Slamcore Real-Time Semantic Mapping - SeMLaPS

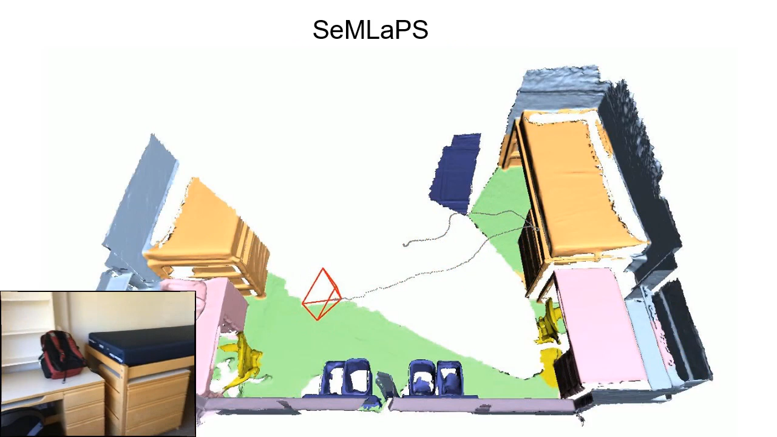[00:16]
It takes in a sequence of RGBD images to output the semantic mapping of the scene sequentially.
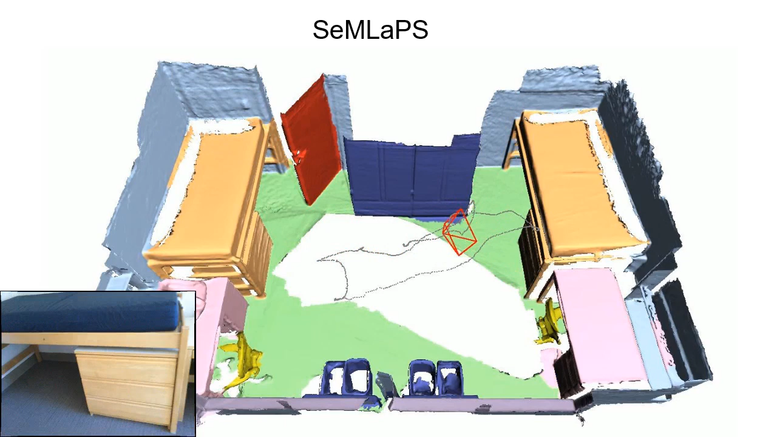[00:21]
Our experiment shows that Semlapse achieves state-of-the-art accuracy among real-time 2D-3D networks and shows better cross-sensor generalization
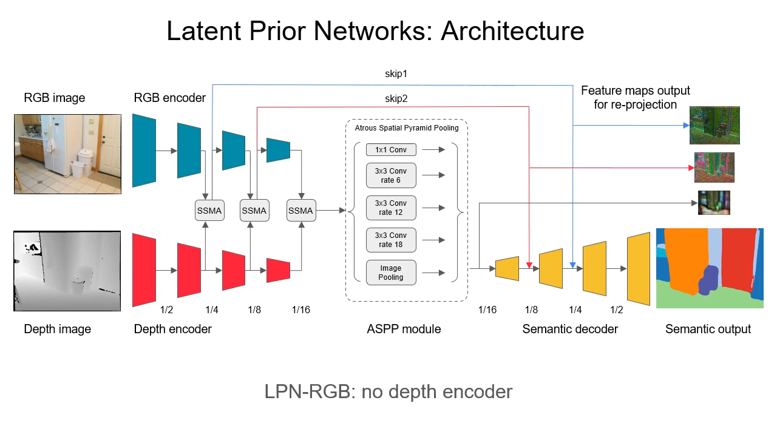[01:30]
Features extracted from RGBDFs are fused at multiple resolutions with SSMA. The AISPP module is applied at the bottleneck, followed by a lightweight decoder that predicts the final output. Note that we also propose an RGB-only variant where only RGB encoder is used for feature extraction. Intermediate feature maps at multiple resolution are reprojected and fused to the reference view.
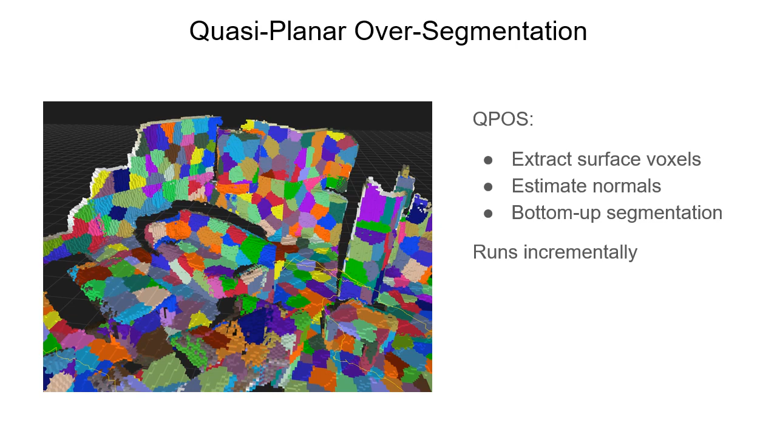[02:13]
It processes the surface voxels in an incremental manner, producing a small set of segments. We then apply a segment convolutional network to refine the semantic maps further. Inspired by PointConf, our segment convolution uses an MLP to predict the convolution kernel,
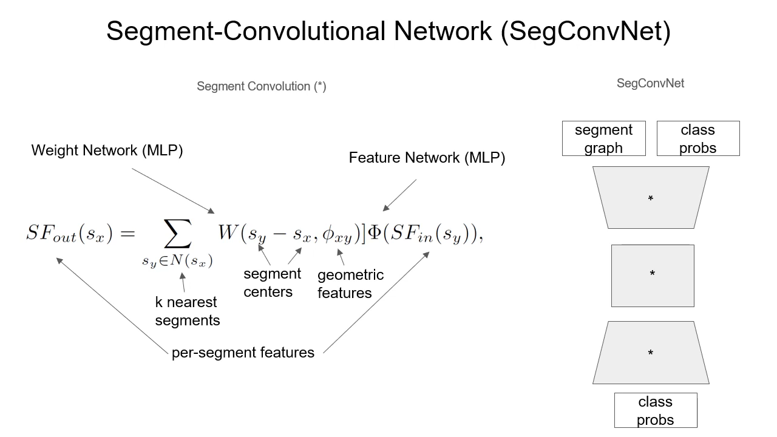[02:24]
and another MLP to process the features. To understand the cross-sensor generalization ability of different semantic mapping methods, we collected the full-sequence RGBD indoor dataset captured using RealSense D455.
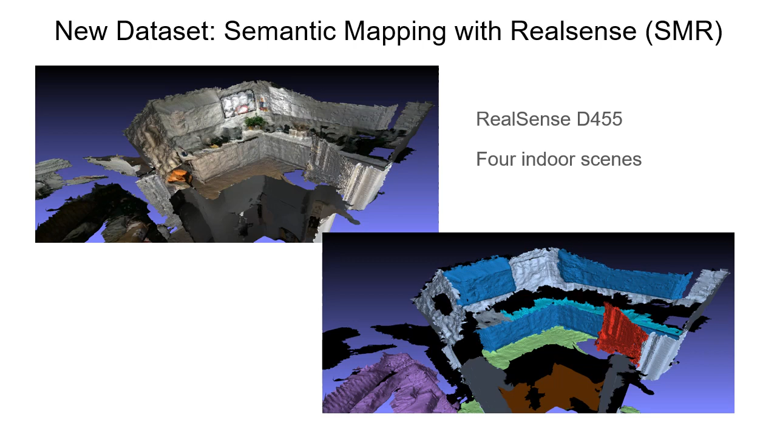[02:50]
Meshes are manually annotated with semantic labels in consistency with ScanNet. In the next few slides, we will show some experimental results. First, we show 3D results on ScanNet validation sequences.
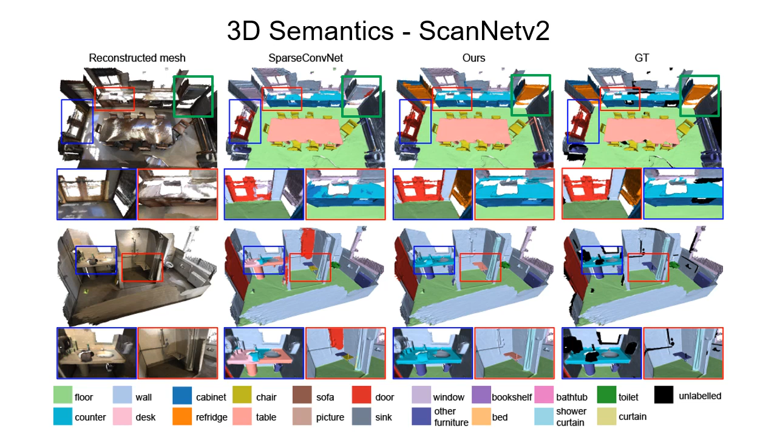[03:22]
See the green box and zoomed-in views. Semlabs also produces smoother and less fragmented segmentation boundaries compared to the 3D network baseline. In this slide, we show the cross-sensor generalization results on our self-collected SMRs dataset. From the table, our system in RGB mode shows the best performance in both metrics. From the figure, apart from the classes already mentioned in previous ScanNet results like refrigerator and counter, our method also performs much better on thin structures than small objects, like the stools in the first row.
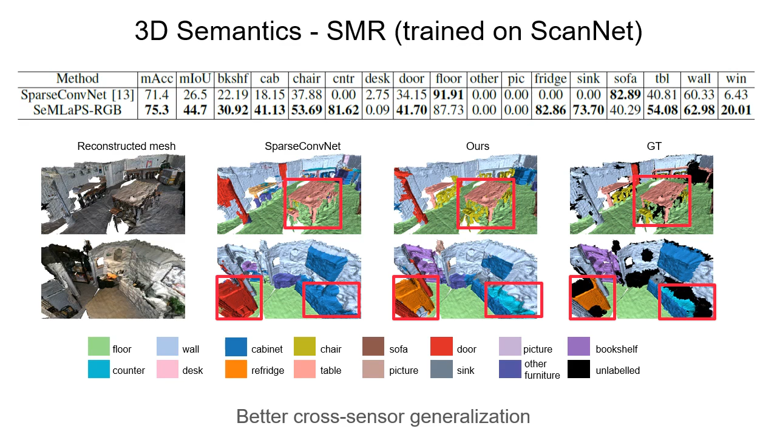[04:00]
We invite you to look into our paper for more experiments, analysis, and ablation studies. In the next few slides, we will show some videos on our system running in real-time on ScanNet, and also our self-collected sequences. Here is Semlabs running on ScanNet scene.
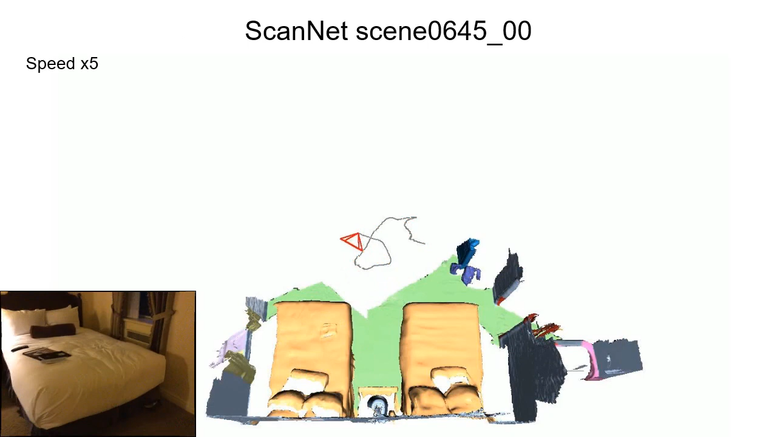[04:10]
Our system is able to reconstruct good semantic maps incrementally.
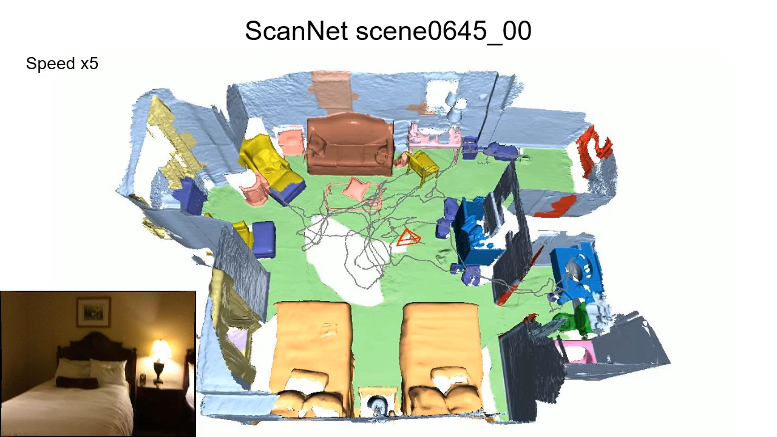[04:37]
Here is Semlabs running on our self-collected kitchen sequence.
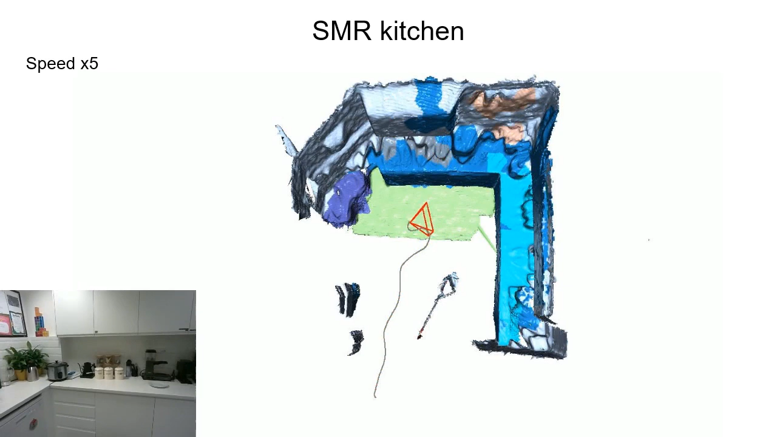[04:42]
Note the geometry quality compared with ScanNet scenes.
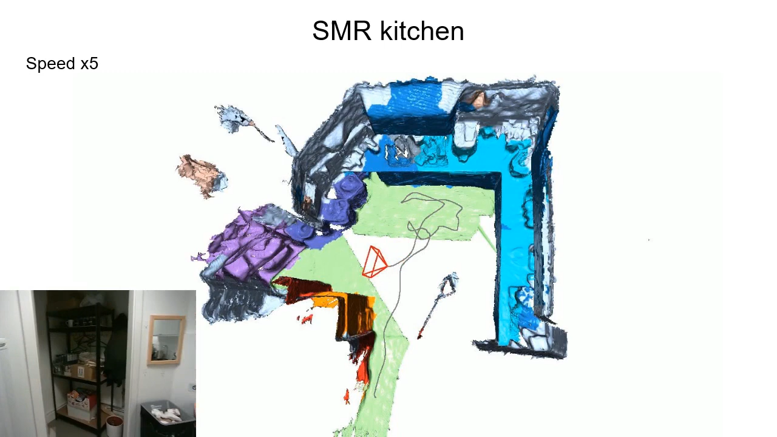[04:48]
Our system could achieve reasonable mapping results although trained on ScanNet. Get aualizationario.